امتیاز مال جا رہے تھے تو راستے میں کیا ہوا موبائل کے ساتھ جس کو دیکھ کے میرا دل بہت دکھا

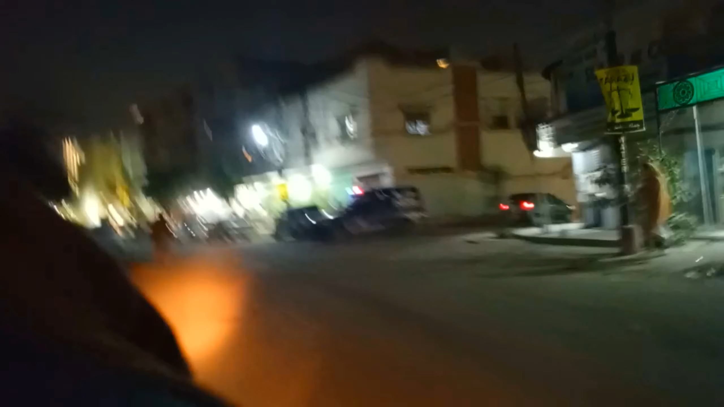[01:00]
नहीं आ रहा था तो मैंने खाल चलो वही थोड़ा बहुत रास्ते की भी वीडियो बना लें तो बस यह रास्ते की वीडियो थी आप हमारे साथ सत रहें